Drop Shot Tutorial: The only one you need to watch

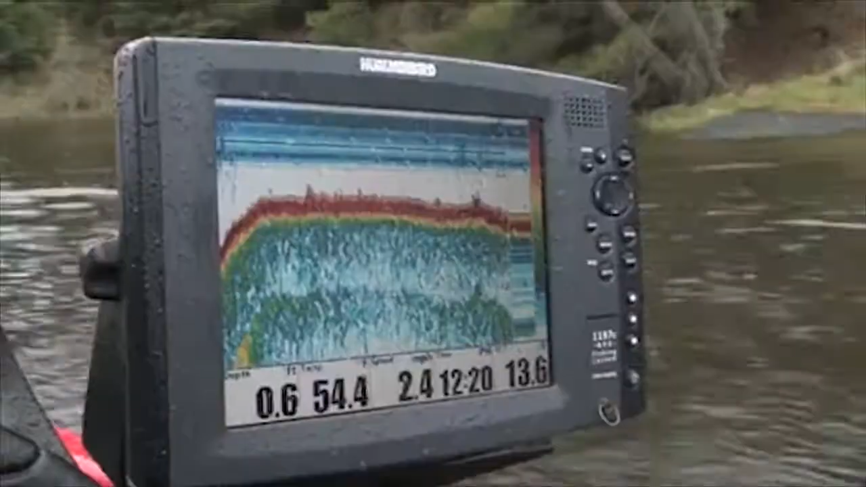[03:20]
And this little bad boy right here, this little thing, see this?